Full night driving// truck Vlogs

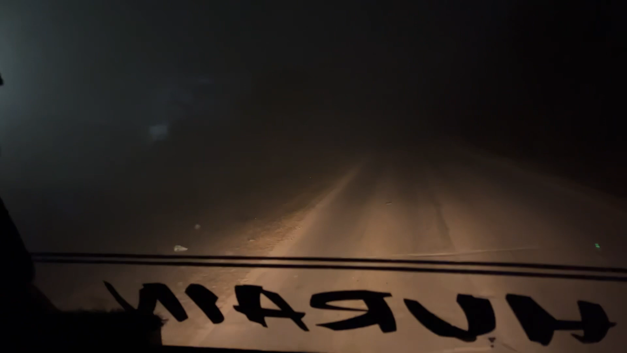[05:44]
लेकिन दुन यहां पे भी है बहुत ज्यादा क्या करे क्या करे भाई तो दा रहा
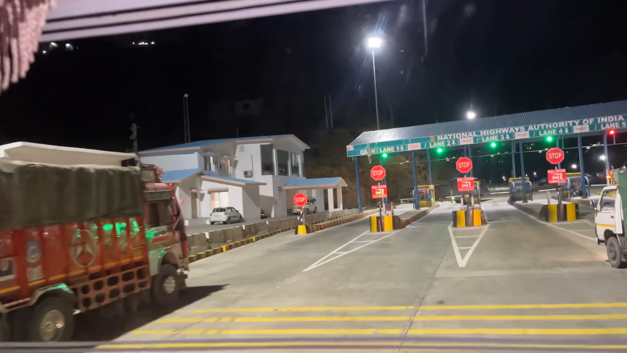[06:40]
आ गया जी टोल बाने हाल का
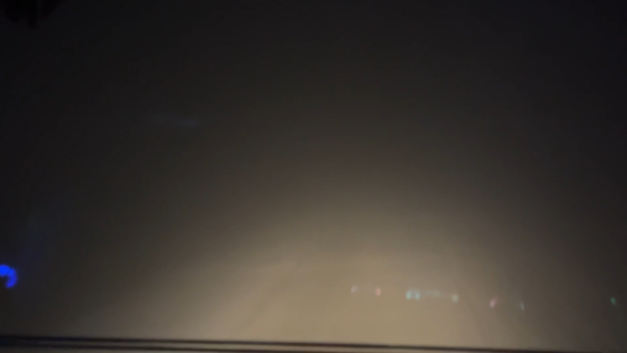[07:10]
पूरा रोड गायव हो गया था पीछे पूरा रोड अभी तो चल रहे हैं यहां पे देखो आगे कुछ दिखाई नहीं जेरा है